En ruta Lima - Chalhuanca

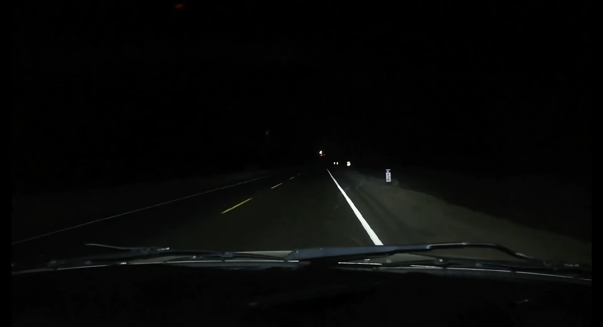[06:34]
Ya dentro de breves minutos estaremos llegando a la ciudad de Nazca, ¿no? A lo lejos ya se puede divisar, se puede ver lo que es la ciudad de Nazca, ¿no? El alumbrado público ya desde lo lejos se puede divisar.
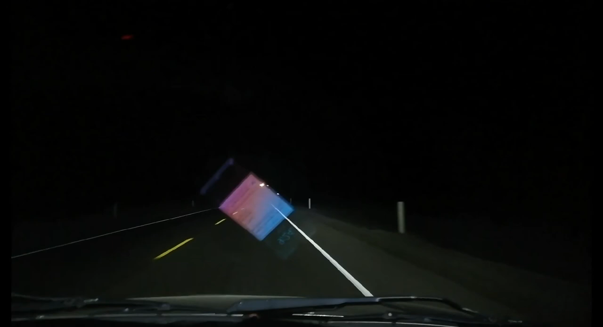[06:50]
Bien, dentro de poco estaremos viendo el arco característico de bienvenida a esta ciudad.